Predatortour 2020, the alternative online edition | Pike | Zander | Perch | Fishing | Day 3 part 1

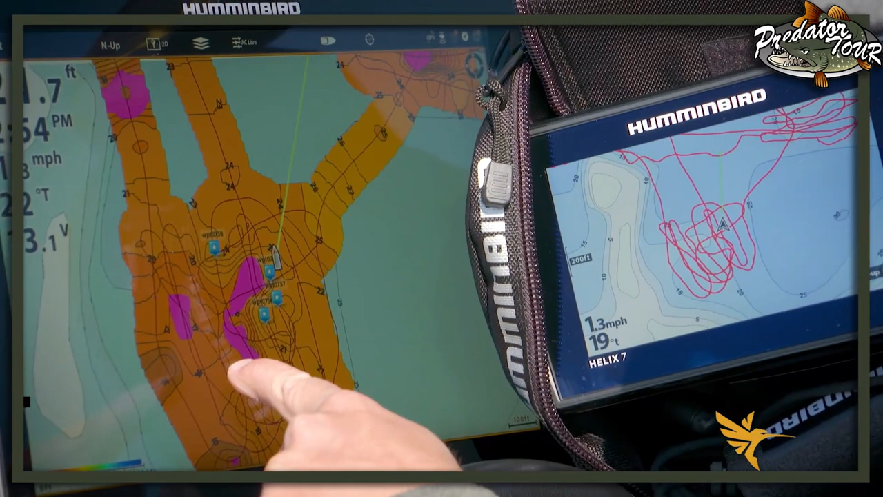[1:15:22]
On screen: speed 1.3 mph
Plus, I get that hardness information. That's extremely valuable. That's going to help you catch more fish, guaranteed. There we go.
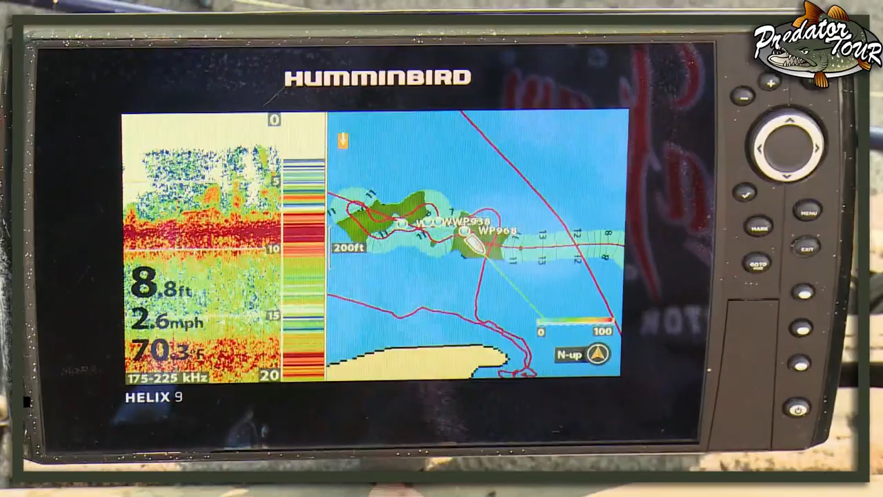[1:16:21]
On screen: depth 8.8 ft, water 70.3°F, speed 2.6 mph
The Hummingbird units, we've got the Helix Gen 2, come with a feature called Auto Chart Live, which allows you to create your own lake maps. But in addition to creating contour lines on the lake so you know how deep it is,
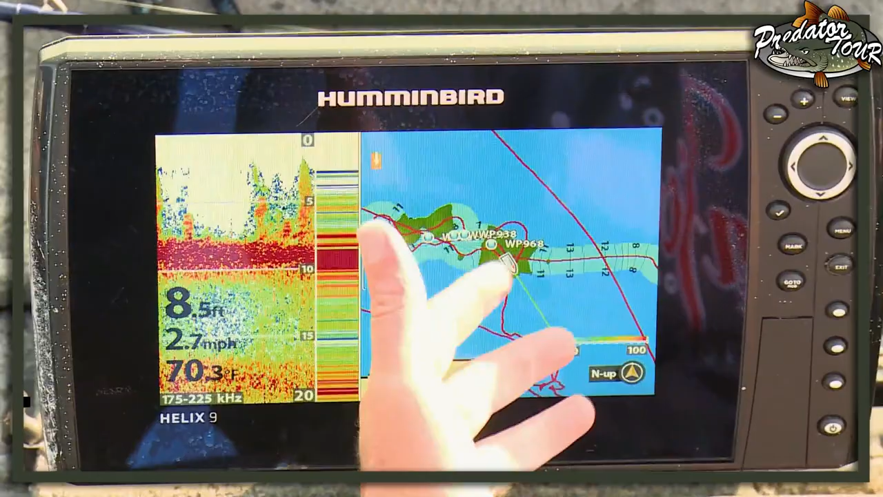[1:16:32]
On screen: depth 8.5 ft, water 70.3°F, speed 2.7 mph
there are some overlay options, and a very useful one for Dan and I today,
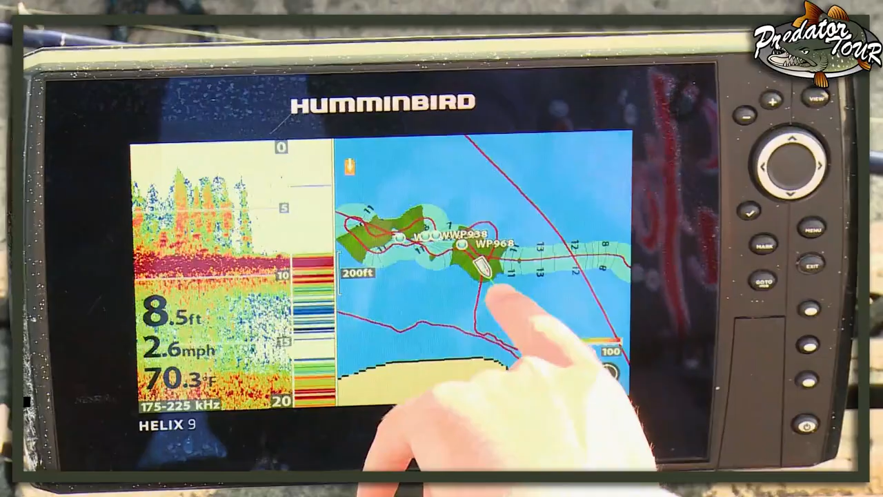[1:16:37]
On screen: depth 8.5 ft, water 70.3°F, speed 2.6 mph
this lake isn't mapped, so you can see I'm driving around, is the vegetation overlay.
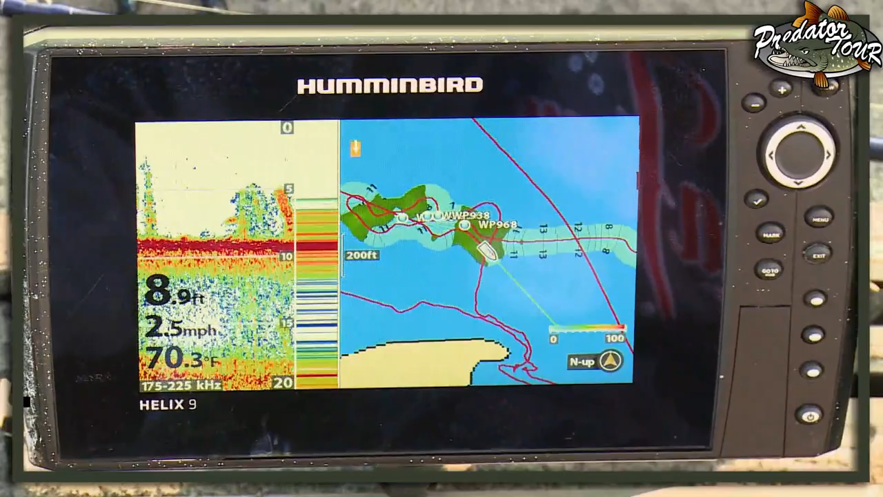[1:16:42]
On screen: depth 8.9 ft, water 70.3°F, speed 2.5 mph
So if you take a look here, you'll see the green spots. Those are where it's those dense mats that we're flipping. And this is a really cool spot here because when I drove over it, I noticed there's rocks in between.
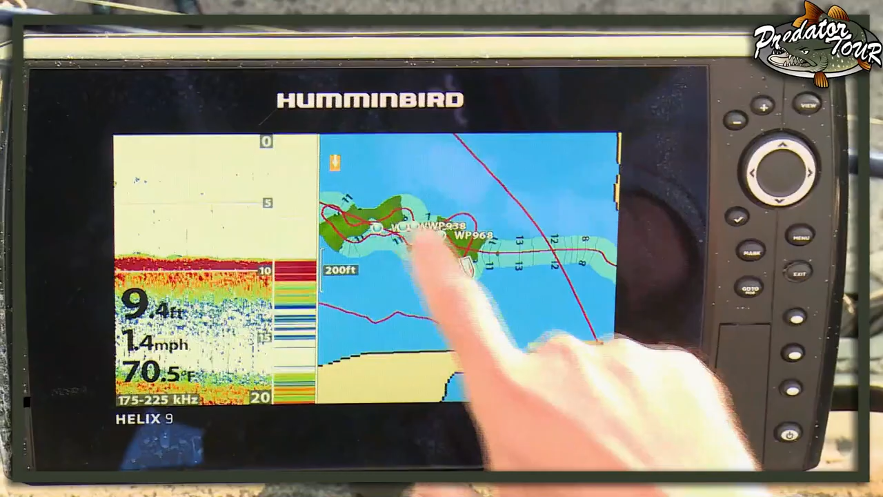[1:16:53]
On screen: depth 9.4 ft, water 70.5°F, speed 1.4 mph
So we've got two weed beds with a deep rock saddle in between those.
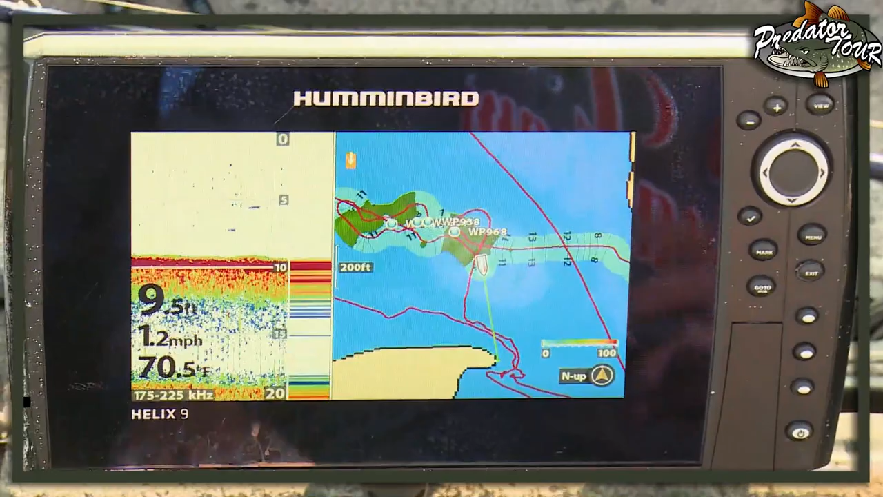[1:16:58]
On screen: depth 9.5 ft, water 70.5°F, speed 1.2 mph
So what a really cool feature to have to be able to identify where the weeds are and where they're not, actually,
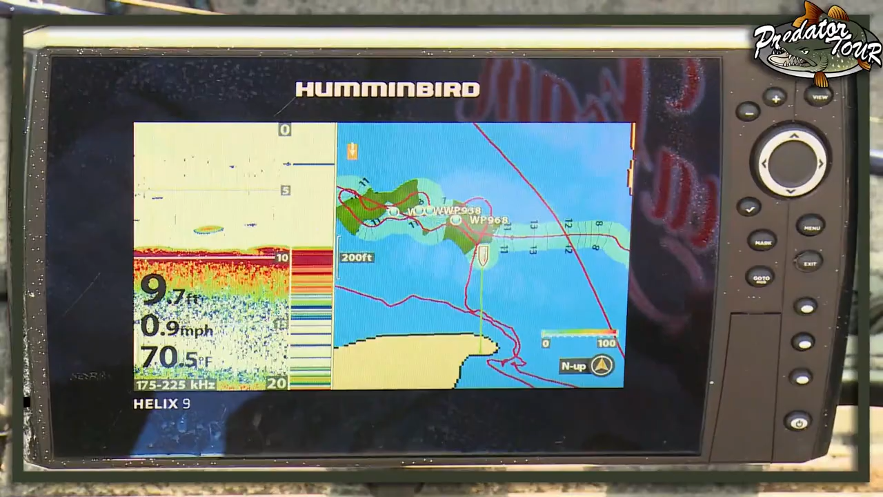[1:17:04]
On screen: depth 9.7 ft, water 70.5°F, speed 0.9 mph
because in a lot of cases where those weeds aren't, it makes a great edge, and often it's hard bottom, and this time of year the fish can be there. So if you've got a unit that does Auto Chart Live, it does more than just record depth contours.
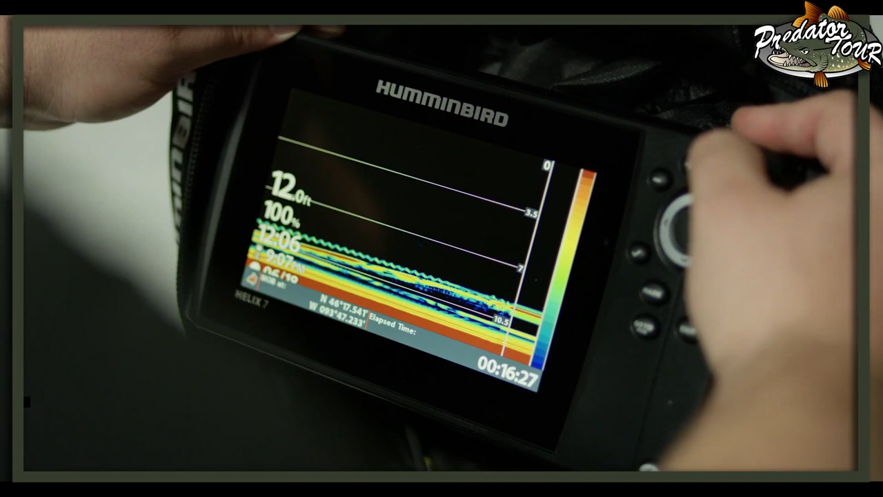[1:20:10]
On screen: depth 12.0 ft
2D sonar, GPS, flasher, split screen, GPS, flasher.
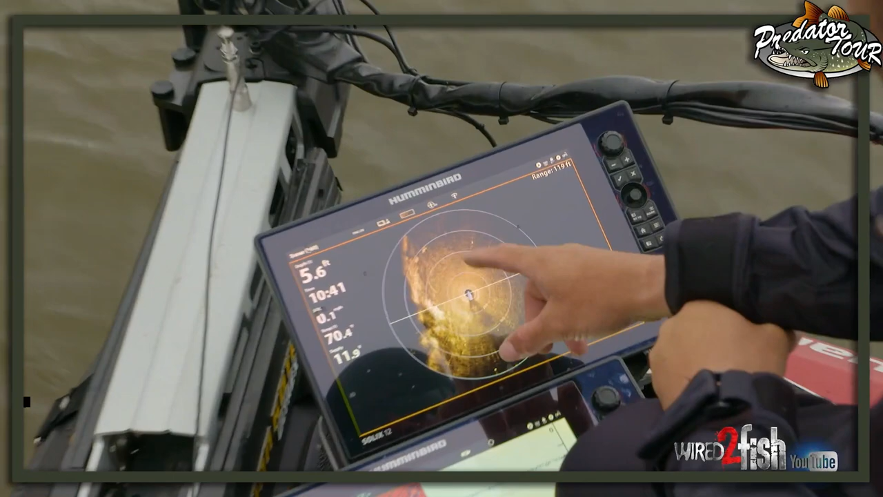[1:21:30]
is first thing I do is I go and I change my color profile. Okay, so there's a couple ways you can do it.
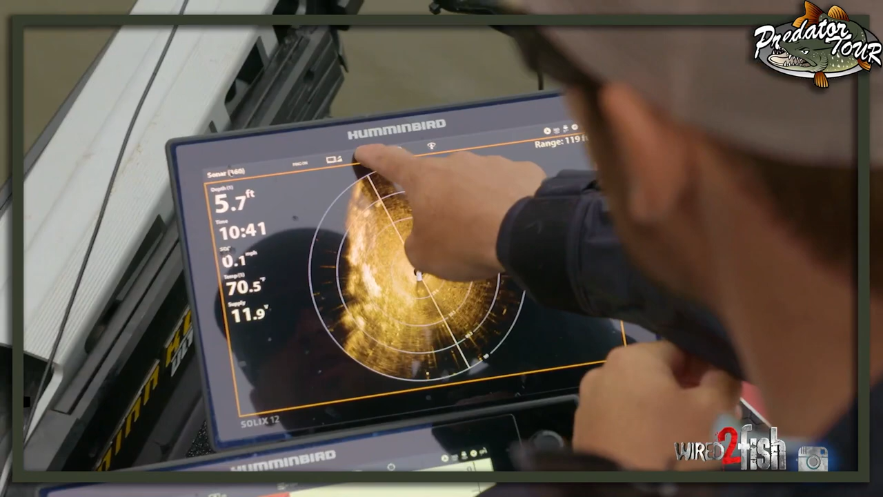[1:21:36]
On screen: depth 5.7 ft
You can go up here. It's gonna come standard on number 2.
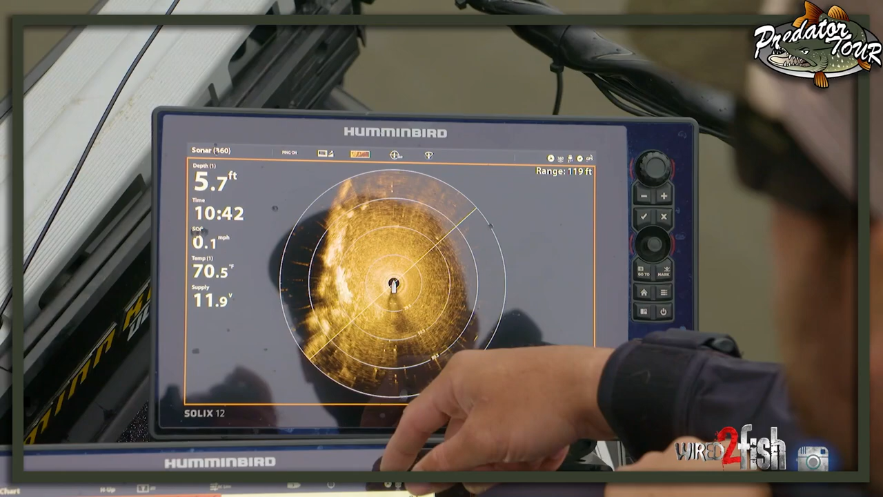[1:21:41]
On screen: depth 5.7 ft, water 70.5°F, speed 0.1 mph
Okay, and for me, this image is very blown out and
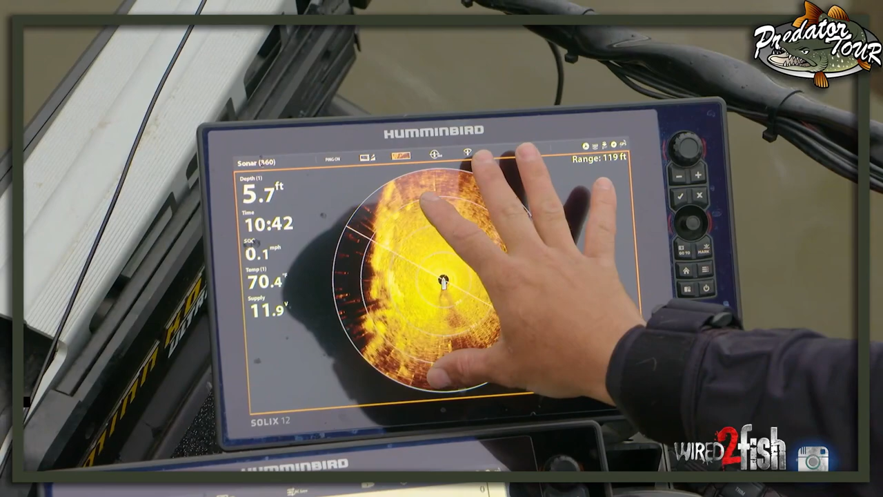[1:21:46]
On screen: depth 5.7 ft, water 70.4°F
it's hard to decipher what I'm looking at.
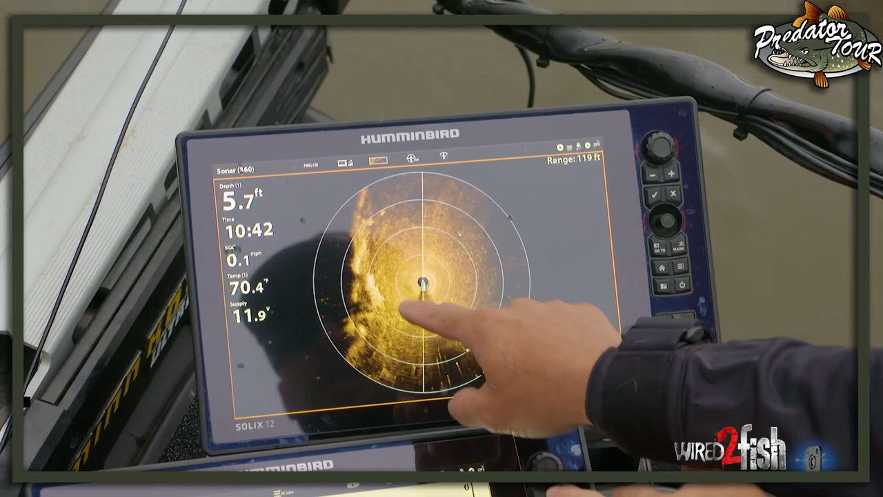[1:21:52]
On screen: depth 5.7 ft, water 70.4°F, speed 0.1 mph
So the first thing I do is I actually go to the number 4 palette, which is the brown color. And that really helps to break things up.
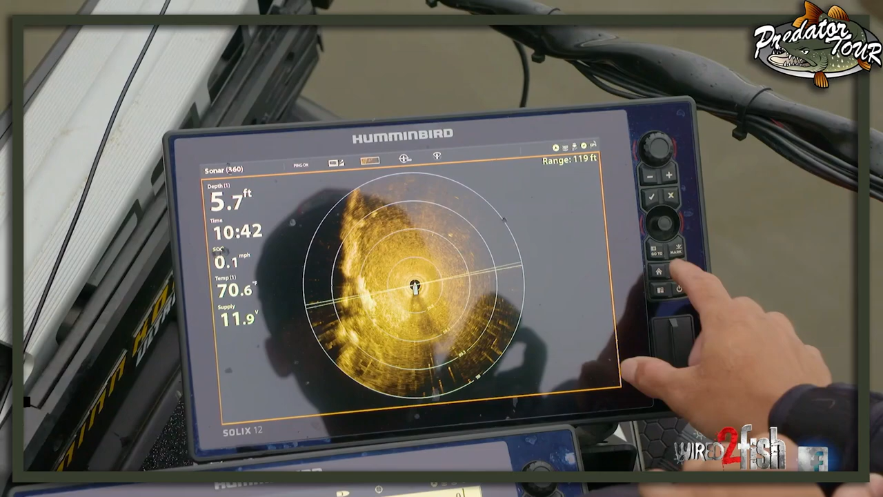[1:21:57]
On screen: depth 5.7 ft, water 70.6°F, speed 0.1 mph
And then I'm also gonna go and I'm gonna lift my sensitivity, which is here, and my contrast, okay?
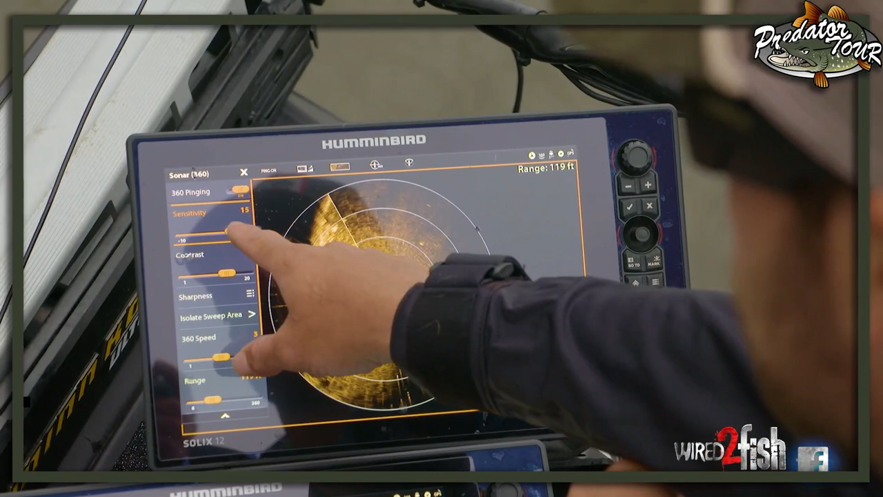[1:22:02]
So they're both gonna start on 10,
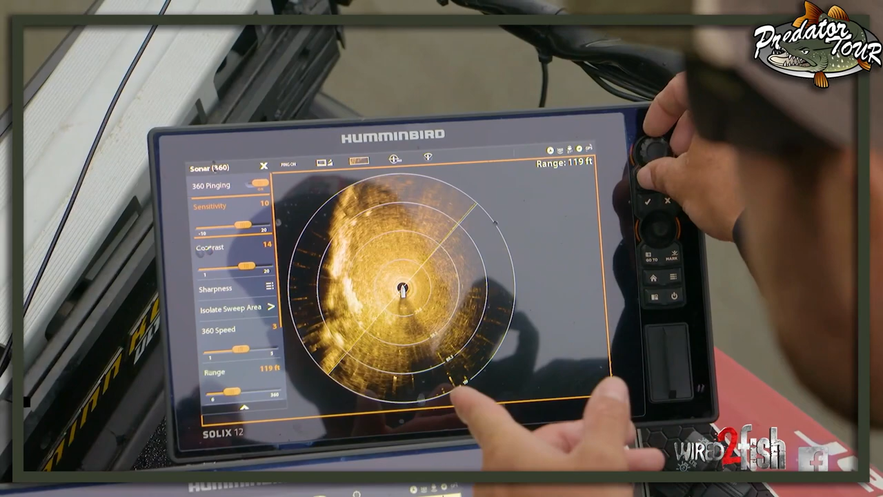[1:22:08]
but I like to bring it up somewhere between
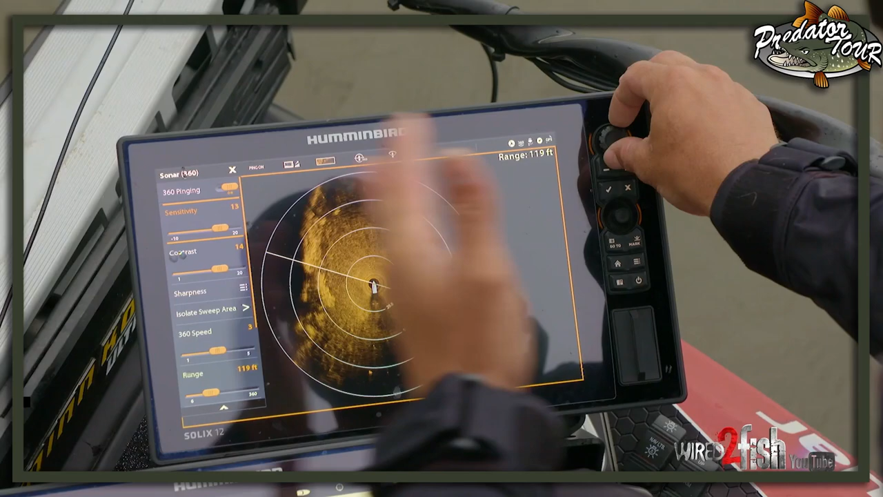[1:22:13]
generally 13 to 15, depending on how hard or soft your bottom is.